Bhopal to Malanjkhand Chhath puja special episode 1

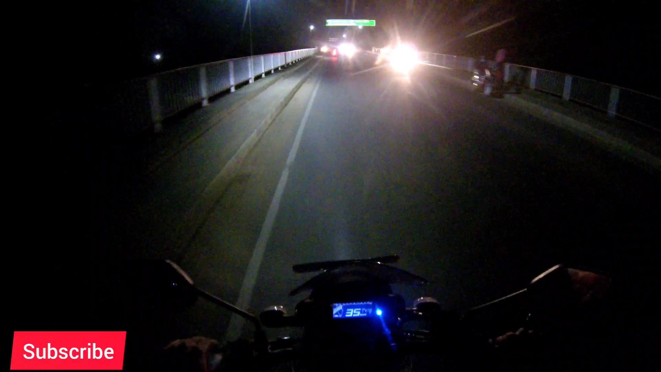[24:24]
तो फाइनली हम बालाघाट पहुँच चुके हैं और टाइम हो गया है काफ़ी ज़्यादा,
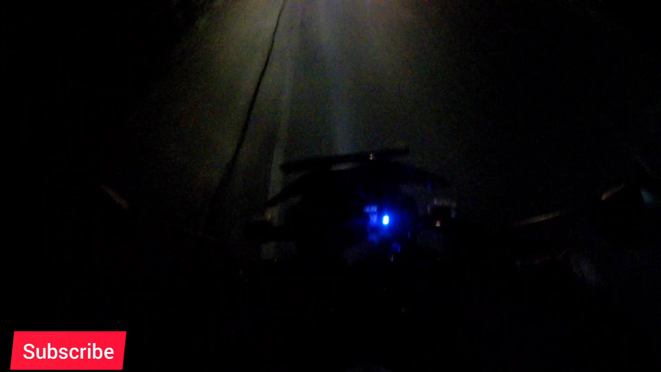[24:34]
बताता हूँ कितना हो गया है, टाइम हो गया है 6:40, कुछ ज़्यादा ही टाइम लग गया मुझे ऐसा लगता है।
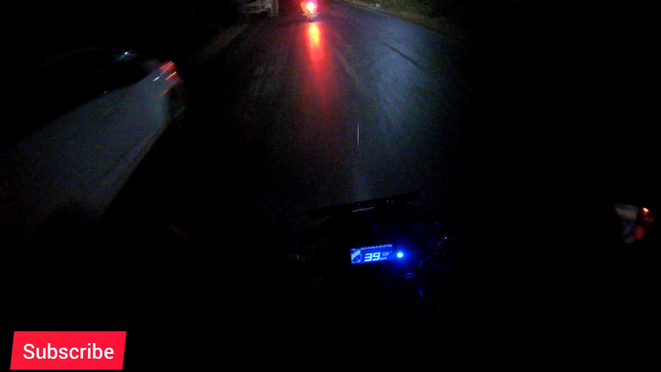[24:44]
चाय की तो याद आने लगती है ना, तो ये पुलिस लाइन है बालाघाट का। ओ चाय मिल गई, चाय मिल गई, तो चाय पीते हैं।
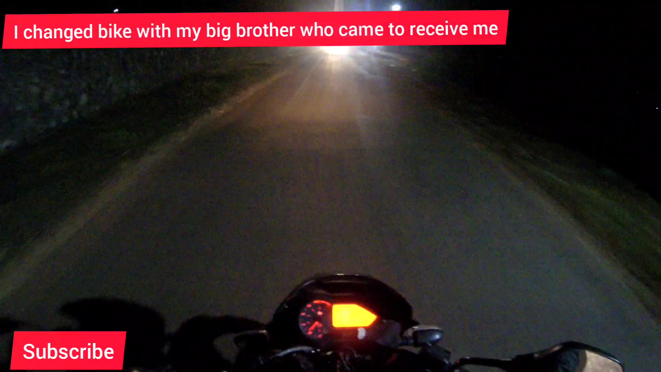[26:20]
सो फाइनली हम पहुंच चुके हैं अब मलासखंड। ये सामने आपको मेन गेट दिख रहा होगा। आई होप आपको ये जो ब्लॉग है पसंद आया होगा।